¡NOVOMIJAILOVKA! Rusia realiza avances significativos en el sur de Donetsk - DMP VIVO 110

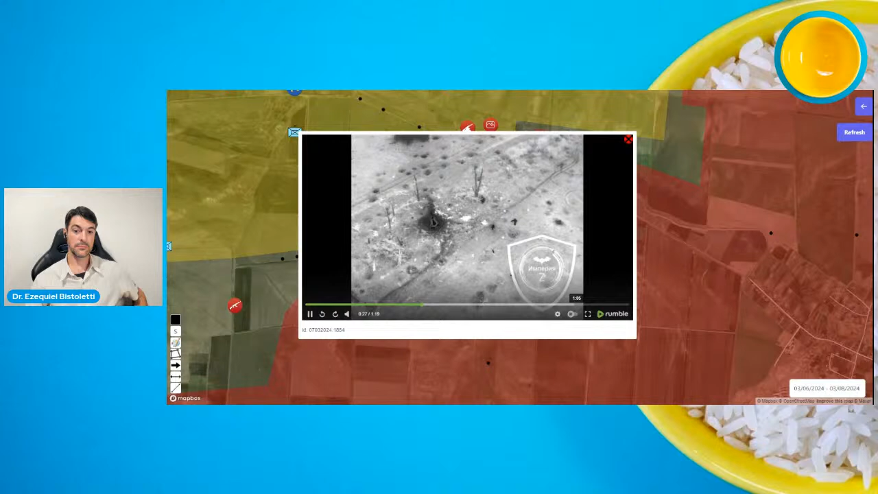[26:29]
ahí la explosión, otro lanzamiento del lanzagranadas, contra la trinchera, esa es la visión a la derecha, en el medio de la noche,
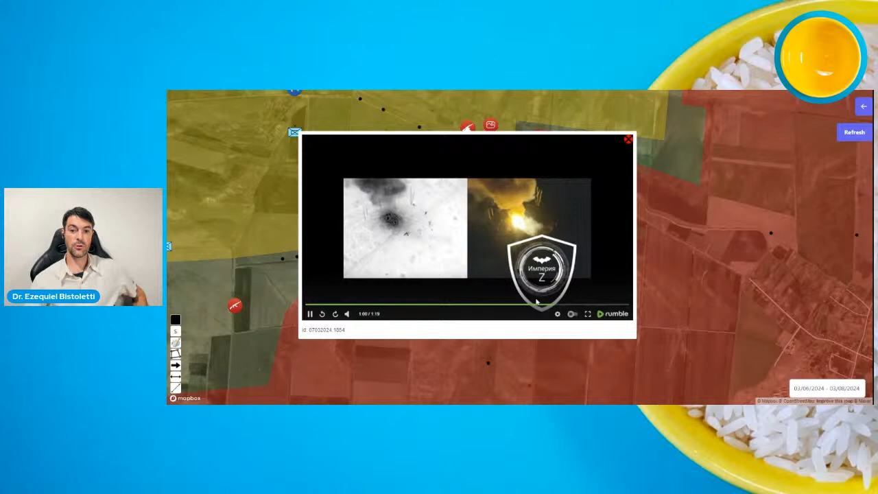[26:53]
ante el aviso inmediato a los drones, el retroceso,
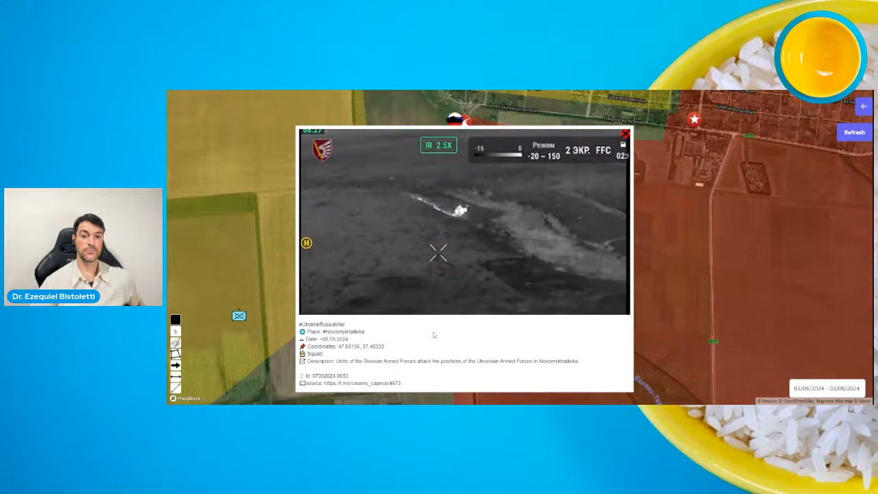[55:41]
a estos grupos armados de tanques y blindados, los llaman a veces puño de hierro, Iron Fist, en inglés, varios, 1, 2, 3, 4, 5, bastante grande, nutrido el grupo 1, 2, 3, 4, 5, 6.